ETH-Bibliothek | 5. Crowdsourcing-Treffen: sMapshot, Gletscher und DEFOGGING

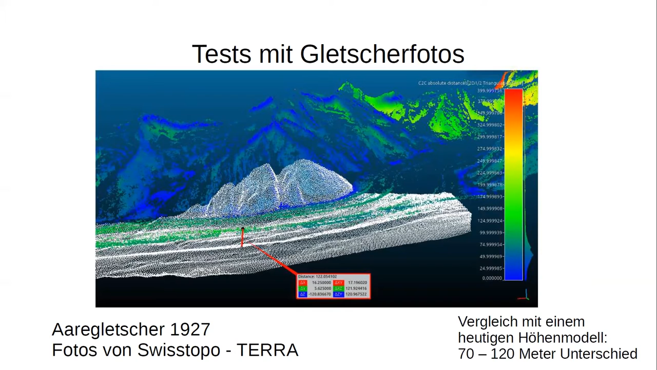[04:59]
wo man im Prinzip mehrere Bilder genommen hat, also die Fotogrammetrie, die fotogrammetrischen Methoden, ein Punktwolk berechnet hat und diese Punktwolke dann mit dem Höhenmodell verglichen hat. Das war nur ein kleines Projekt. Es geht nachher noch ein bisschen weiter.